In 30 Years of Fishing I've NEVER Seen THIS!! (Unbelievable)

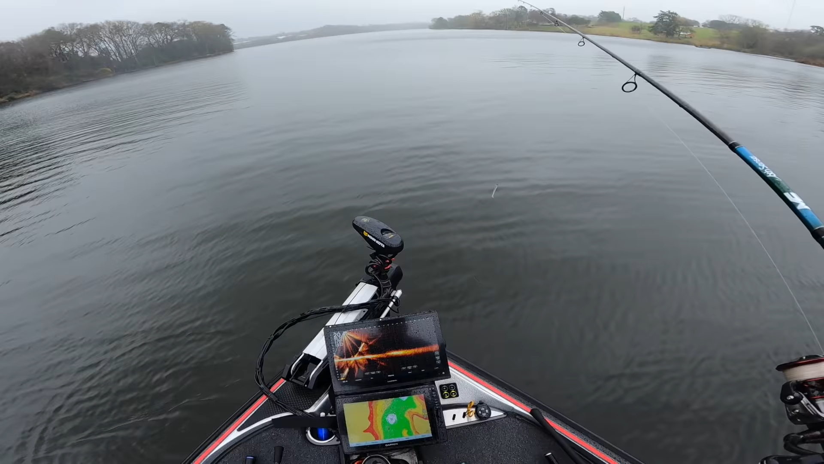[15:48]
Yeah, the rain just picked up for a second and came out a little bit offshore here, right on the mouth of this spawning area where I saw those bedfish and saw some chasing a little school bait. So I said, okay, I will try to catch those fish that I can see on my screen.